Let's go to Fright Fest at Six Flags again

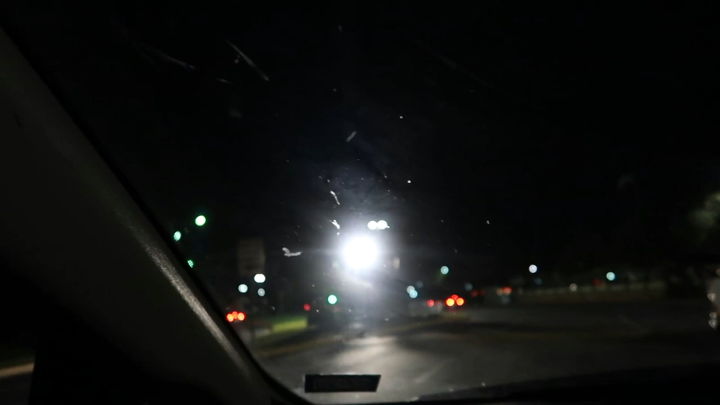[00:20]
It's not like they have the thing shined on the haunty bit there.
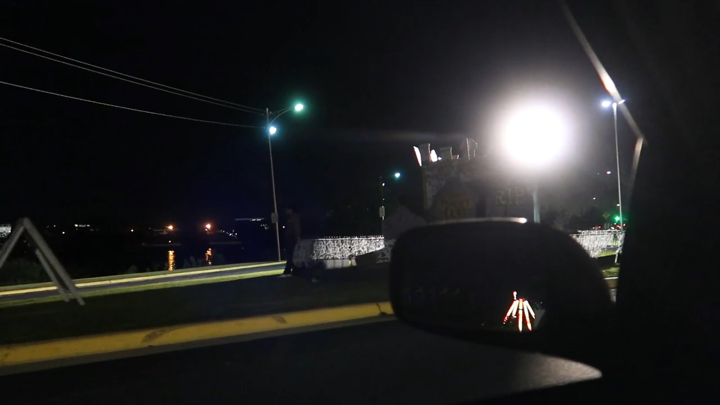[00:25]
It just blows it out where you can't even see it. You see it from that side. My gosh.